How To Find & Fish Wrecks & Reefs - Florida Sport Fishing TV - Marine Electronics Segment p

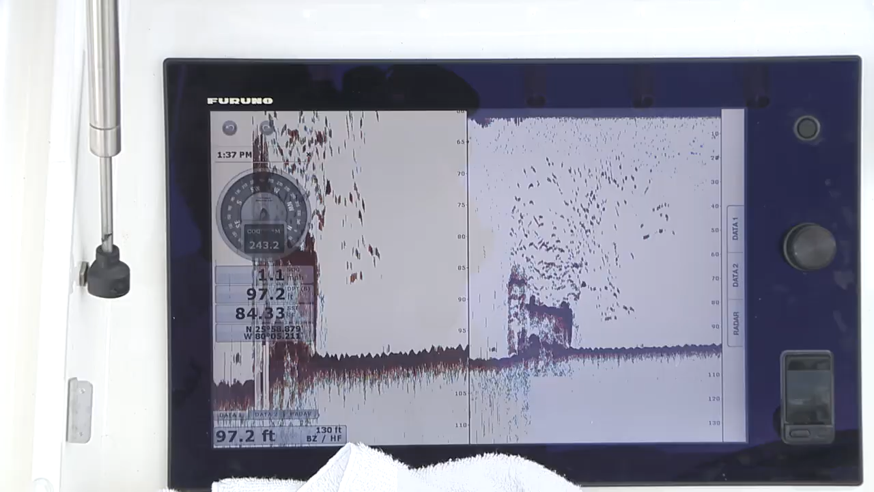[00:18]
On screen: depth 97.2 ft
They attract a wide array of forage species, and in turn,
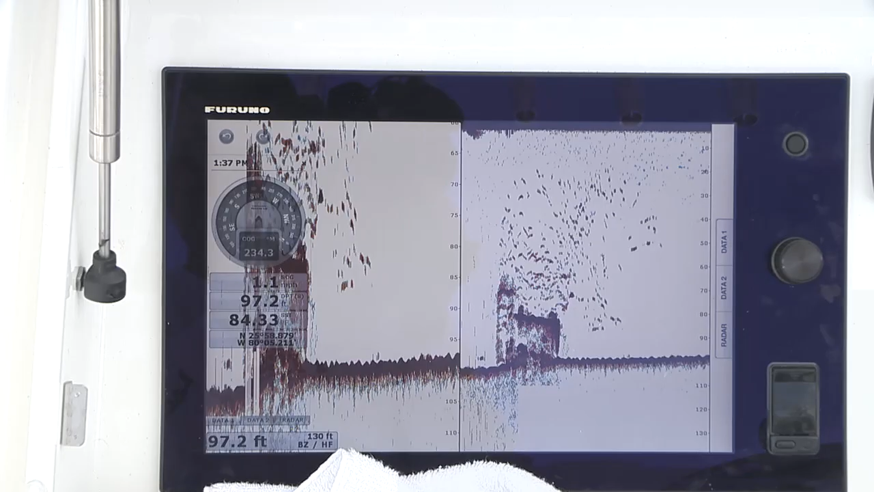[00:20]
On screen: depth 97.2 ft
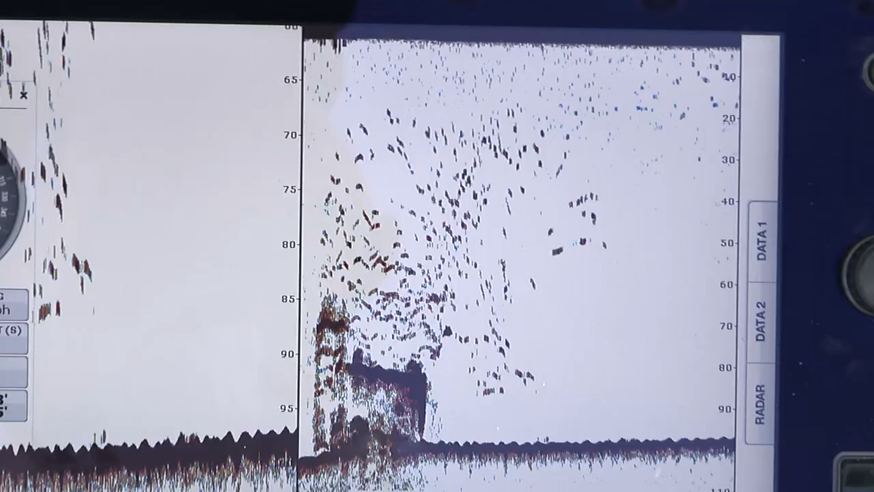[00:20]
all of that bait and the abundance of bait fish and crustaceans attracts a wide variety of bottom fish and midwater predators.
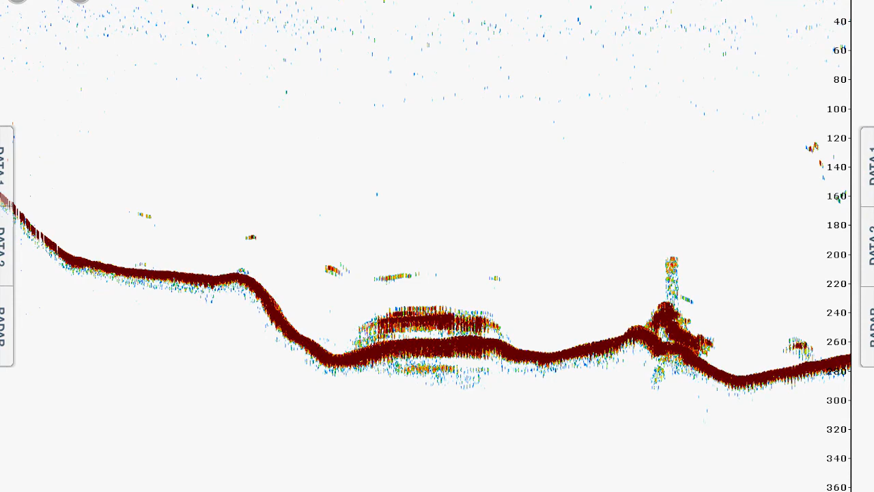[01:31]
even quite a distance away from the structure and away from the debris field.